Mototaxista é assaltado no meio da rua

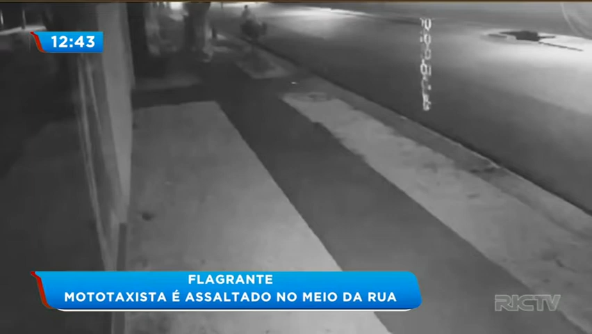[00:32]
A imagem mostra a rua Tupã por volta das dez e meia da noite no Jardim Higienópolis, em Maringá. Reparem um homem que está parado na calçada, no fundo do vídeo. Ele havia chamado o mototaxista para uma corrida. Ernesto chega, vê a sinalização do homem e para a moto em frente ao rapaz. Em poucos segundos, é possível ver o Ernesto descendo da moto. É que o cliente era, na verdade, um ladrão. Armado, ele manda o mototaxista deixar os capacetes no asfalto.